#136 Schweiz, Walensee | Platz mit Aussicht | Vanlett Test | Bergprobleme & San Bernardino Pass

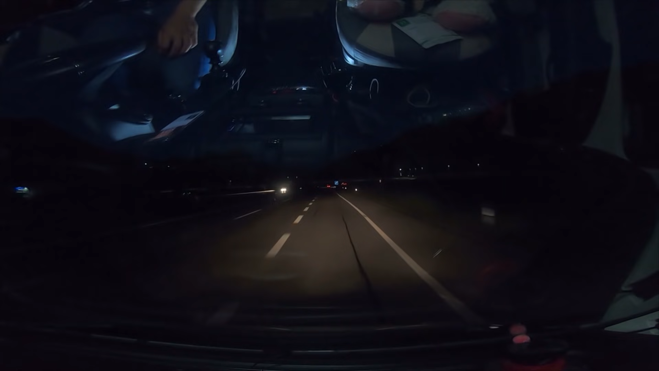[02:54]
Fahren runter, links und dann geht's ziemlich bald nochmal gut den Berg hoch.
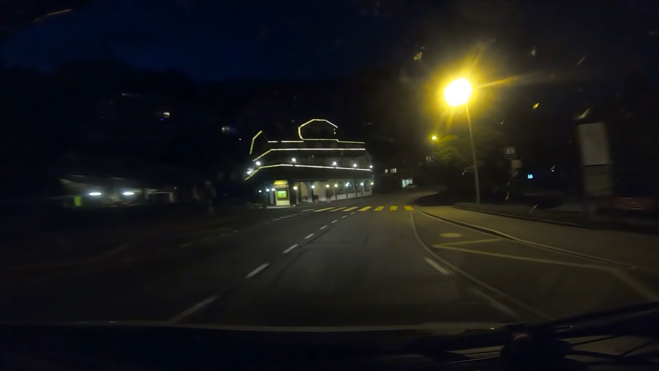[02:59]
Und ich hoffe, dass unser Platz nicht irgendwie belegt ist. Denn es sind einige Camper unterwegs heute. Langes Wochenende.
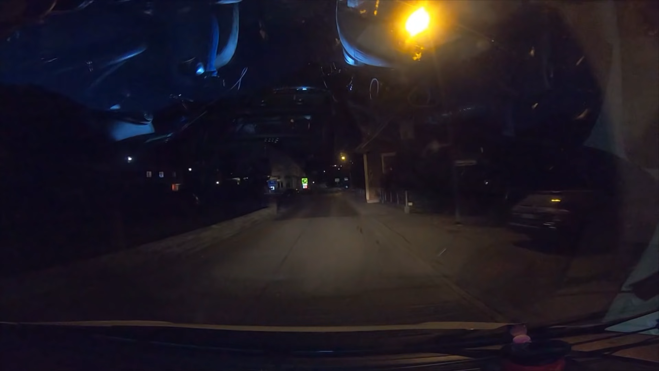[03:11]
Logisch. Der ein oder andere erinnert sich vielleicht, wir waren hier auch schon mal in der Ecke.
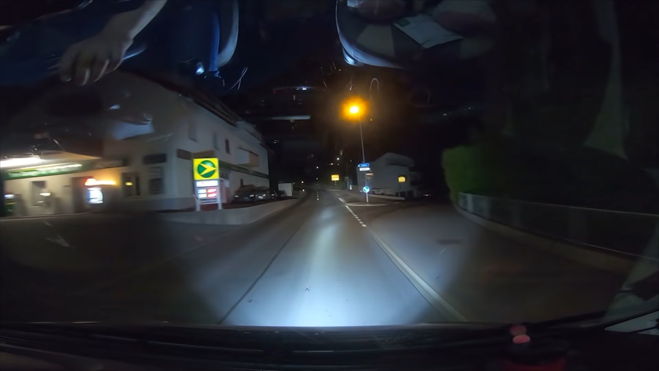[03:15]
Allerdings nur für einen Zwischenstopp und sind hier rechts gefahren. Jetzt fahren wir aber geradeaus und ihr seht schon, die Straße steigt an.
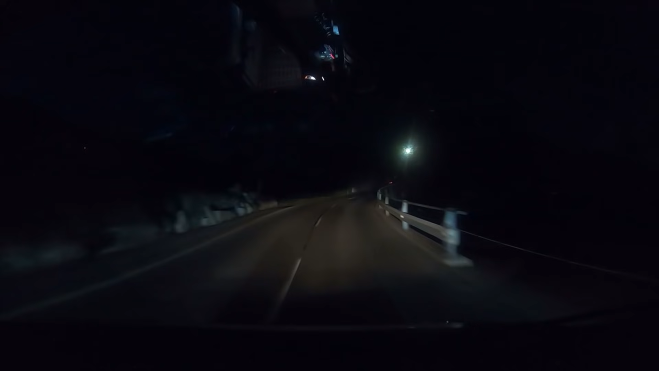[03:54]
Trottel hat im dritten Gang zu beißen. Kriegt das so gerade noch hin. Mit halbem Tank und vollem Wasser. Und es sind noch drei Kilometer. Ja, und hier oben gibt es noch alles, was man braucht. Tankstelle, Parkplätze, Hotel. Auch ein Skigebiet ist hier irgendwo. Oh, wir sind gerade falsch gefahren. Oh, verdammt.
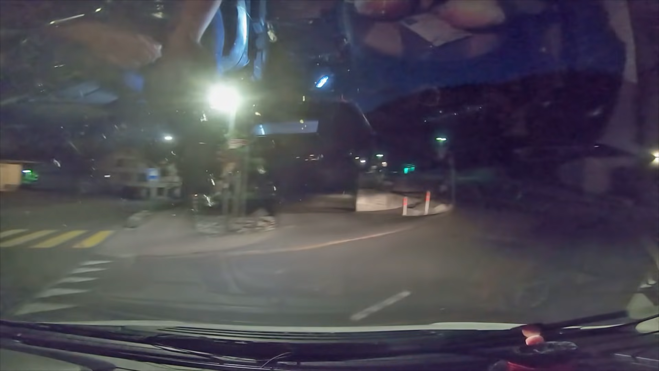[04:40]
Ich hoffe, Google hat einen Plan. Oh. Das Schild ist aber nicht gut. Es gilt Sonn- und Feiertag in der Zeit von 13 bis 17 Uhr.
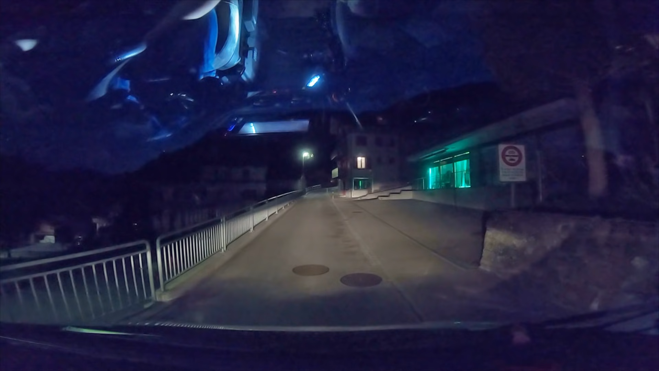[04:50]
Anwohner mit Bewilligung gestattet. Wir haben aber weder Feiertag noch 13 bis 17 Uhr. Also fahren wir mal weiter. Das gibt wieder eine spannende Geschichte, sage ich euch. Links geht es runter. Rechts ist Grashang.
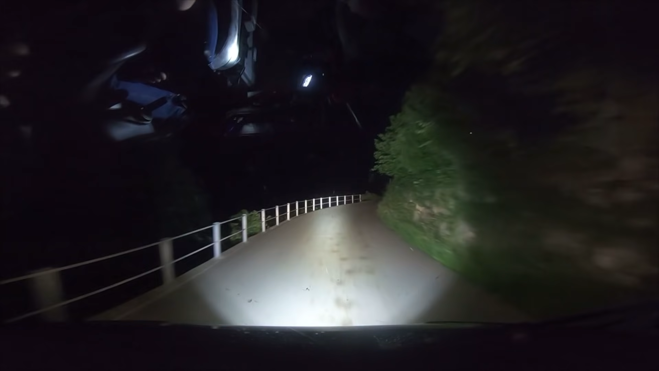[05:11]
Wir fahren jetzt hier noch ein Stück am Berg entlang. Ich bin froh, dass ich gutes Licht habe. Denn Beleuchtung gibt es hier keine.
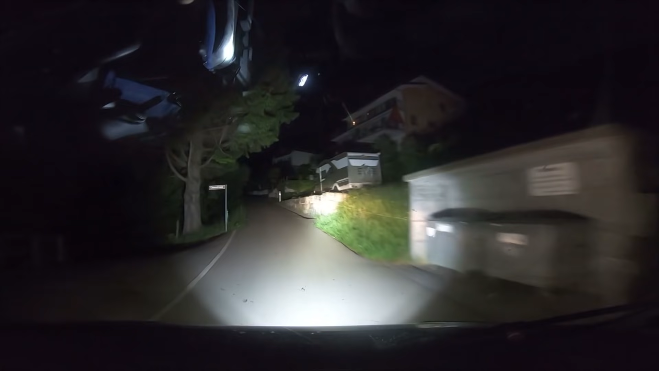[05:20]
Oh, guck an. Steht noch ein Camper da oben. Der wohnt da aber wohl. 1,2 Kilometer noch. Und links geht es wieder richtig den Berg runter. Meine Fresse. So, drückt die Daumen, dass der Platz nicht irgendwie belegt ist. Das wäre jetzt echt doof. Denn eine Alternative kenne ich nicht wirklich. Gott. Wow, das gibt morgen aber einen richtig geilen Blick. Ich kann da jetzt nur nicht... Oh, da oben steht irgendwas. Gott, oh Gott. Es geht immer noch weiter.